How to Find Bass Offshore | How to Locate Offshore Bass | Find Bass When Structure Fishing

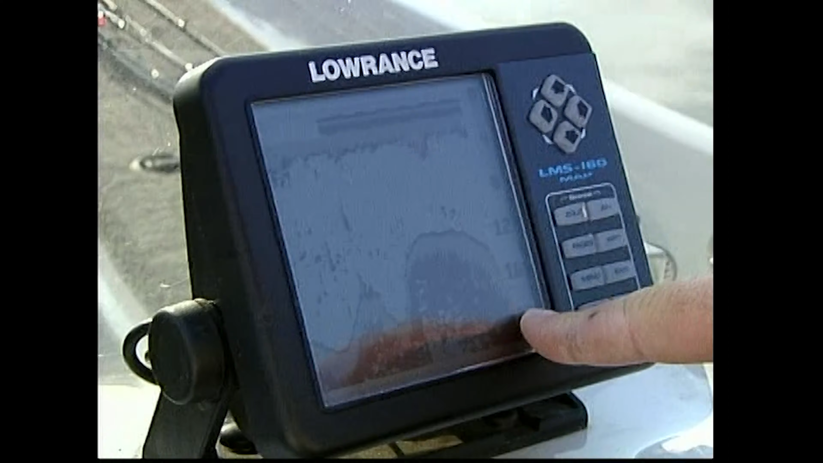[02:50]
And a lot of the areas we're going to fish are going to be 10 to 12 on top. And then coming off in the river channel, which is around 20 to 25 feet.